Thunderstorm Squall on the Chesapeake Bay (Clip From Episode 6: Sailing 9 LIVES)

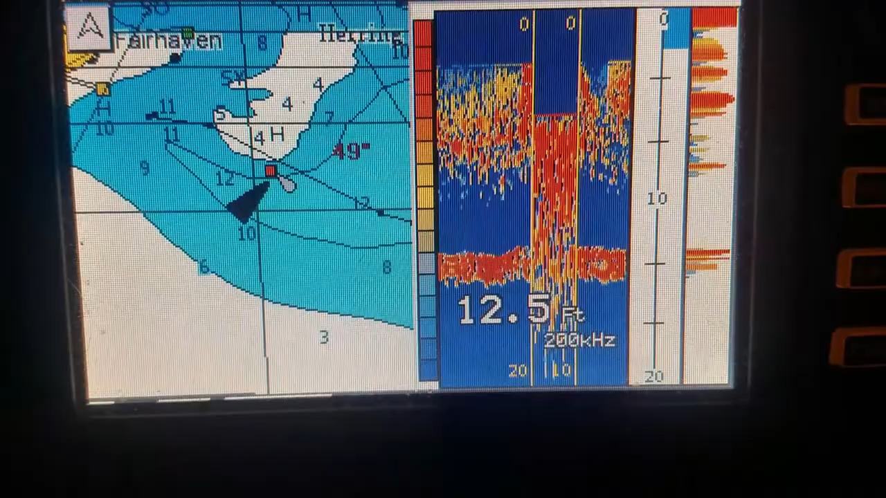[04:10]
On screen: depth 12.5 ft
So, we've got some odd depth here. Twelve feet and then sometimes it looks like four feet. Hmm, I don't like that. You can see I'm just southwest of that channel marker.
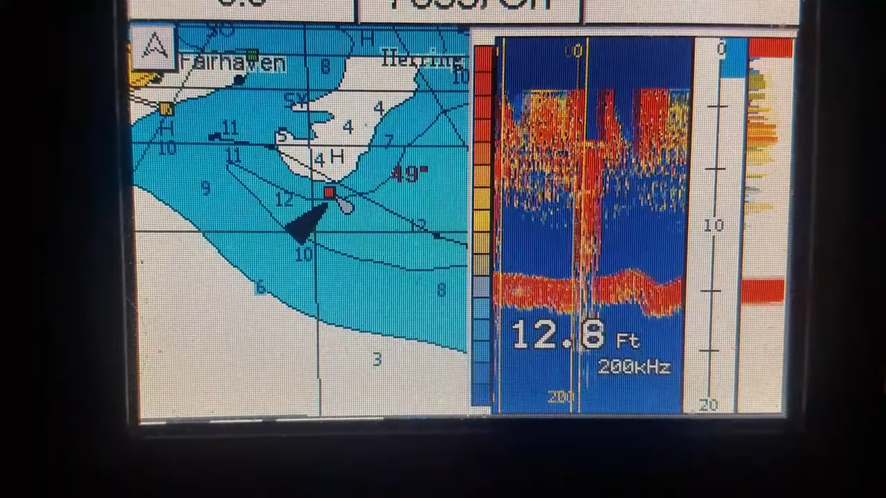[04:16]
On screen: depth 12.8 ft
And if you look at the black line, up where those eleven foot depths are, that's where I anchored.
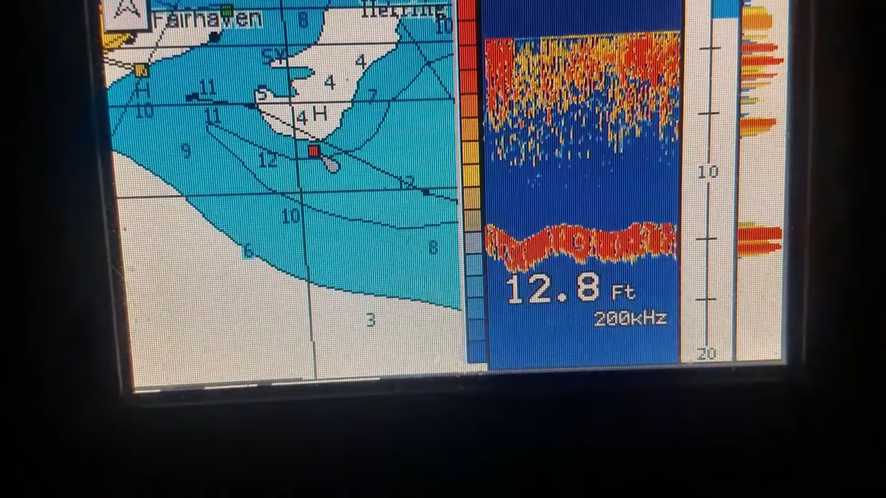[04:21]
On screen: depth 12.8 ft
So, I drifted quite a bit.